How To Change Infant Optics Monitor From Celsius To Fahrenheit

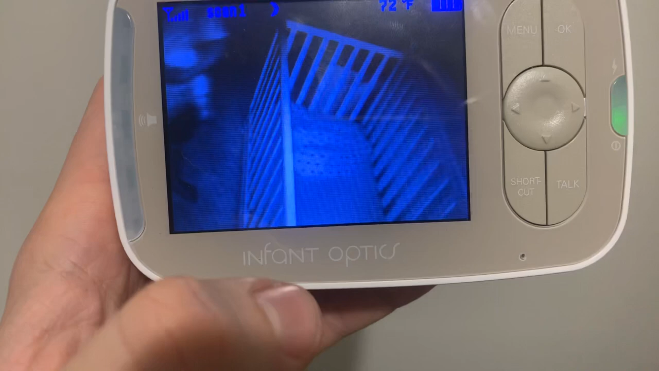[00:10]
have an infant optics monitor here and mine was set to
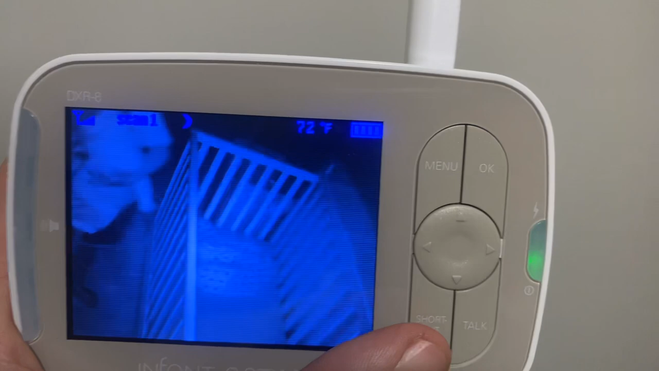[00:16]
Celsius so I had to figure out how to fix it and to do that there's a shortcut button
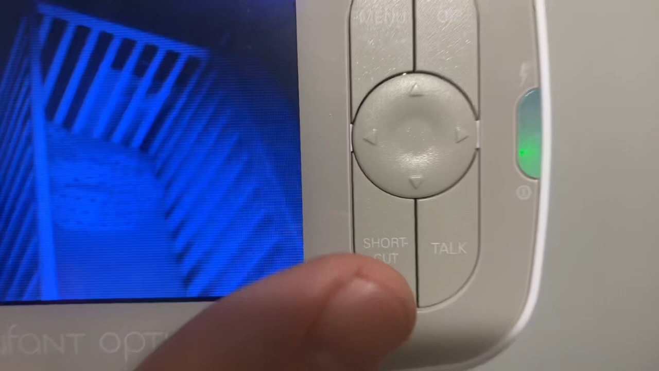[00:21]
you just hold it and
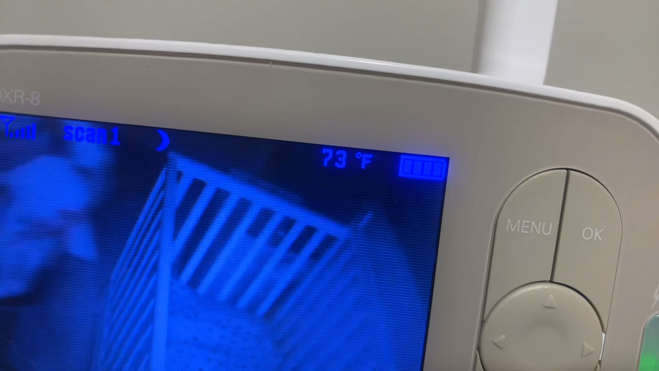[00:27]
there it goes it's about three seconds I'd say do it again